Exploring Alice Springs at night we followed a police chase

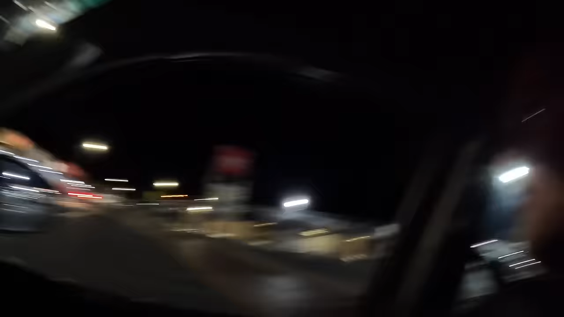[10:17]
look here they go look they just stopped bro yeah i reckon they just flat out looking for someone that's all but wait what i was like asking
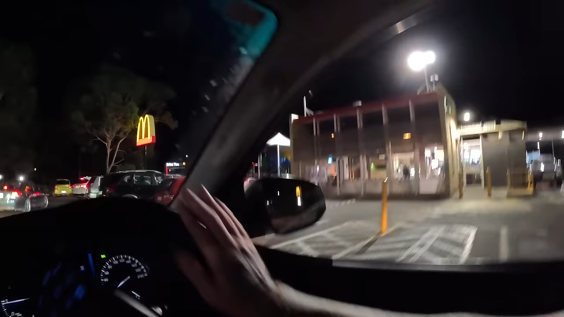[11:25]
one second we'll swing around here oh we're gonna oh no
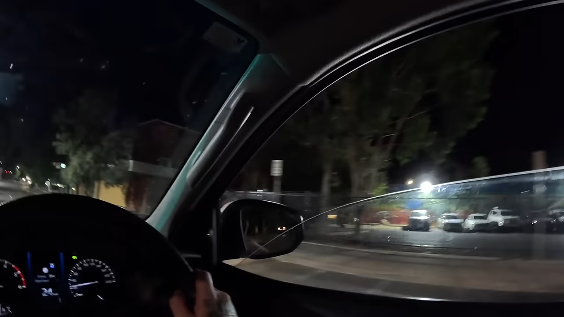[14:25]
what's going on here security security all right it's like it's like everyone's prepared for people to start breaking in yeah like they're all waiting around the shops there's no people out no this kicks off for sure bro there's no way there's so many cops and security waiting at each shop like and then the youth workers walking around it's because they said it was school holidays that it all goes crazy
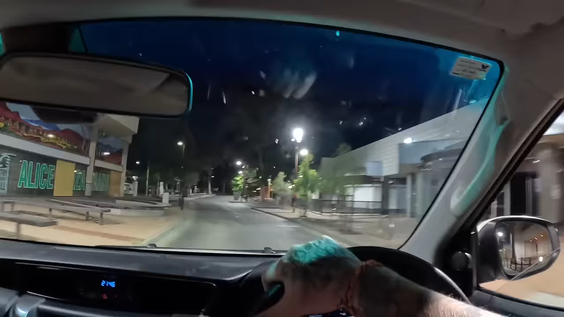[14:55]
it's a ghost town what they call this the peanut inn
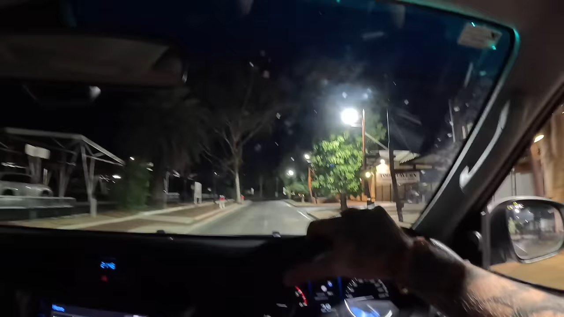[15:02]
peanuts or something yeah the bottle shop's completely sharp with bins in front of it
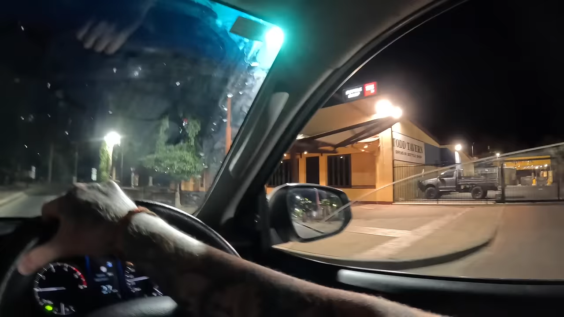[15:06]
that's completely sharp that was open before wasn't it
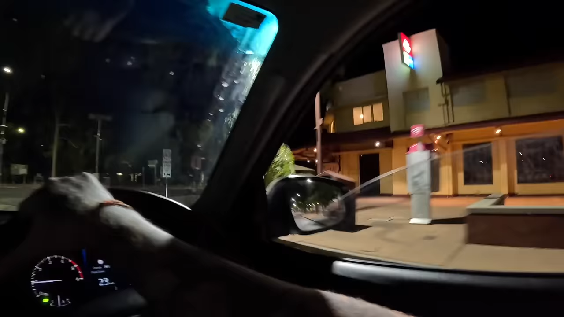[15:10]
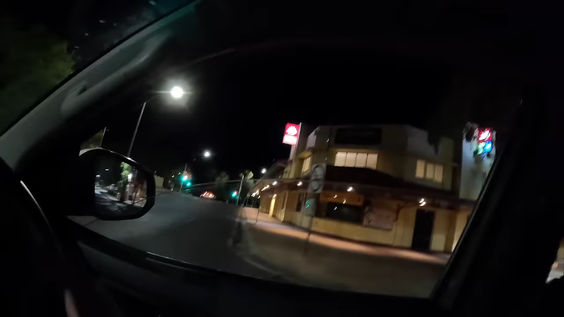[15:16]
okay that's completely sharp oh what the i can't believe the tavern's close
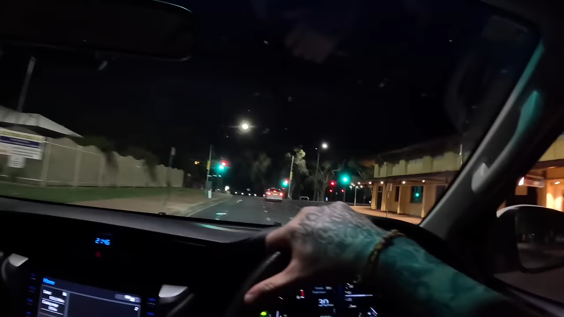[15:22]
or are you gonna go for a venture into the ghetto
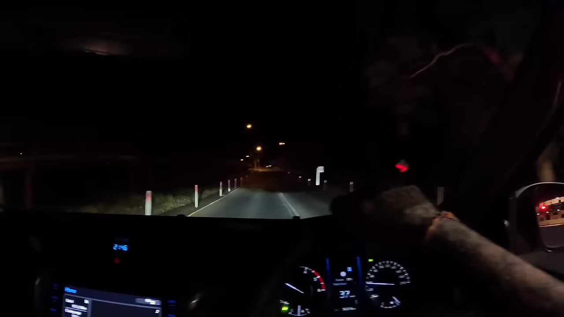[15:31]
i don't know where where is the ghetto well i mean like that's that's the watering hole center of town you guys we've ended up on this like dark dirt road it's where all the there's camps and that out here
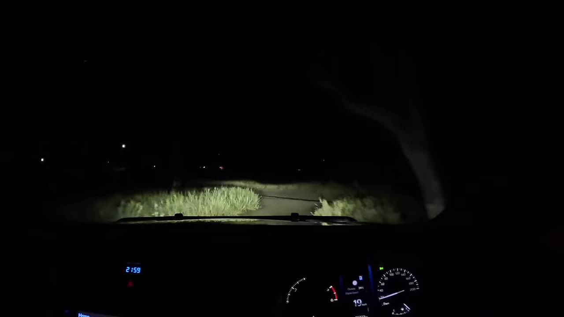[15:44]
i don't know too much about it but jammo jammo thinks that we can have like bricks and thrown at us who knows what they might do to us they
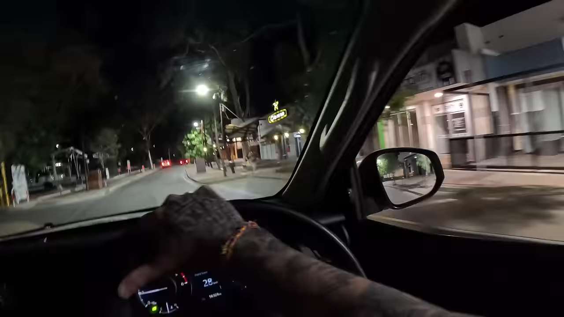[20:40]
what are these are these guys getting on the pierce oh they were just at the server what's going on here wait up
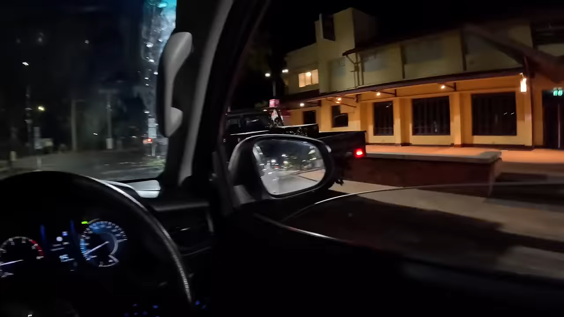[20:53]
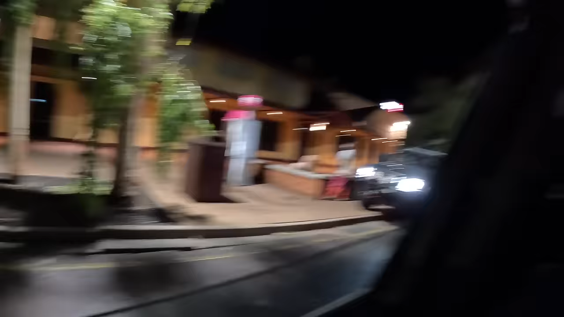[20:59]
what are they doing they have an address seat that's what they're doing so i left you reckon
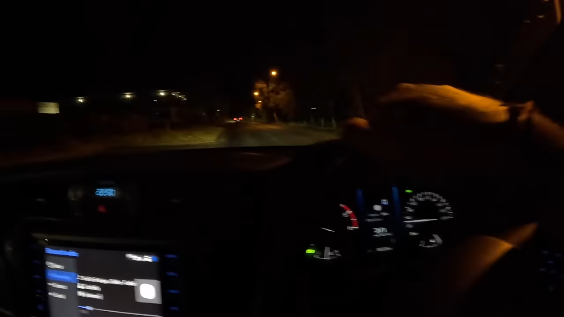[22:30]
we'll go down this street look look oh my god there's just what are they doing they're yelling weapons what why is that servo so like dark but still active because they're no more done really
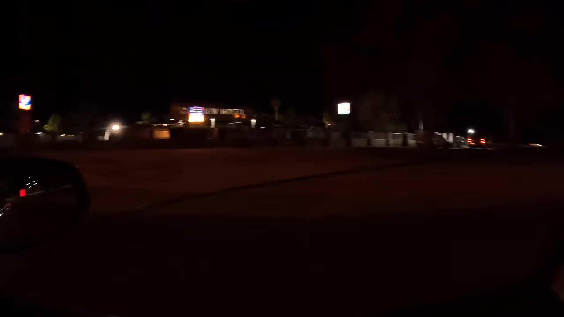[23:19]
and they're just helping someone on the ground yeah there is a lot going on in this town